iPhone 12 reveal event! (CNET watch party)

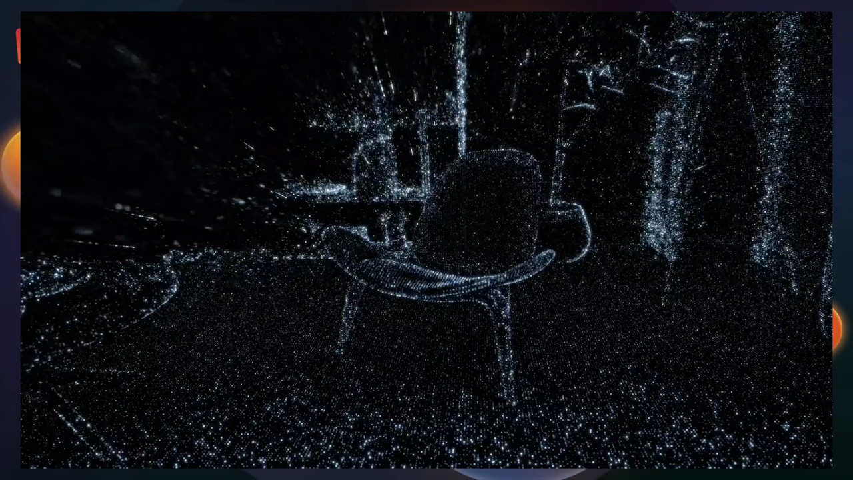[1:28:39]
Yep, all of this thing. So the LiDAR sensor is definitely one of the things that's only on the Pro model.
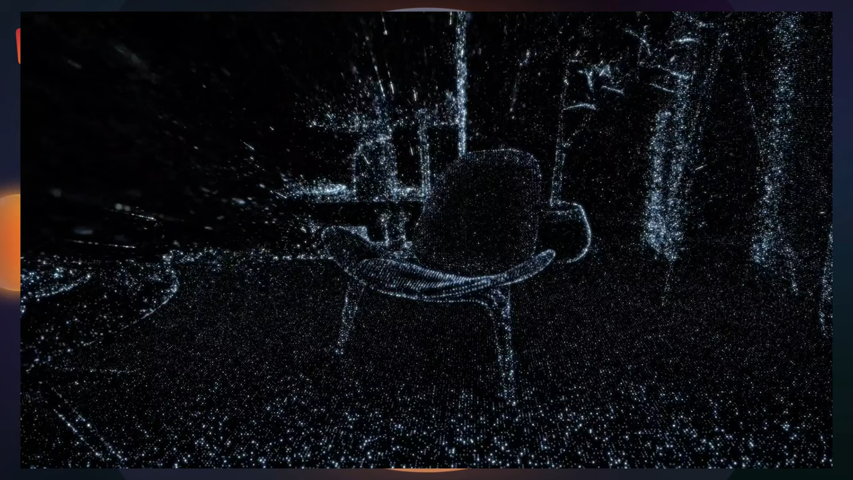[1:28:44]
Yes, for sure. And the autofocus enhancement for the camera, that wasn't on the iPad Pro.